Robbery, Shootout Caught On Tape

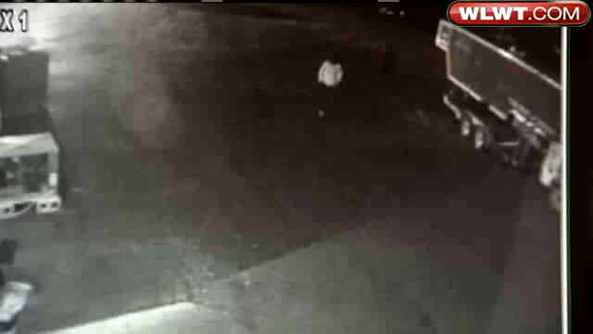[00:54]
The recording begins at the moment two masked men come running into the drive-thru just before 11 o'clock. They go up to the clerk, demand the cash, and force him to open the register.